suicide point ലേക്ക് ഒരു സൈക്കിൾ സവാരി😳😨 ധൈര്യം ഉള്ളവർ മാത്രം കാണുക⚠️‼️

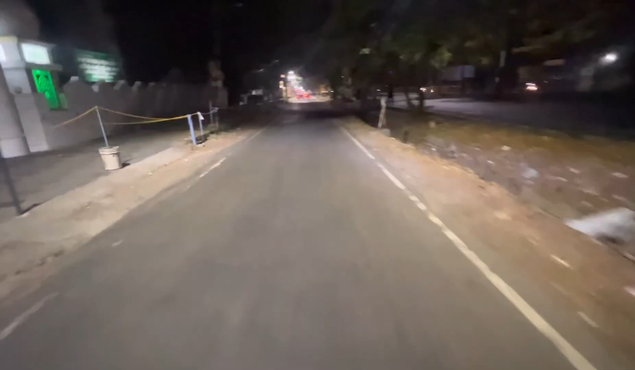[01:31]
ഗൈസ്, നമ്മൾ ഫ്ലാഗ് ഓഫ് ചെയ്തു, എല്ലാവരും ഫ്രണ്ടിലോട്ട് പോയിട്ടുണ്ട് കേട്ടോ. കുറെ പേരുണ്ട്. ആക്ച്വലി ഇതൊരു ഫ്രീ റൈഡാണ്, എന്നിട്ട് അത്യാവശ്യം പേരുണ്ടായിരുന്നു കേട്ടോ.
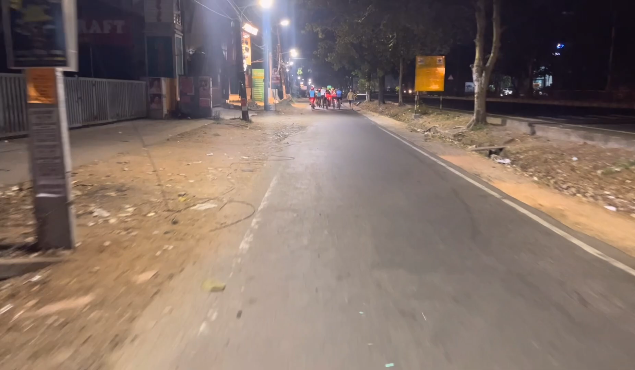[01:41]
ഞാൻ അൾട്രാ റൈഡ് മാറ്റിയിട്ട് നോർമൽ ഇട്ടുതരാം, നല്ല ക്ലാരിറ്റി കിട്ടുള്ളൂ നമുക്ക്.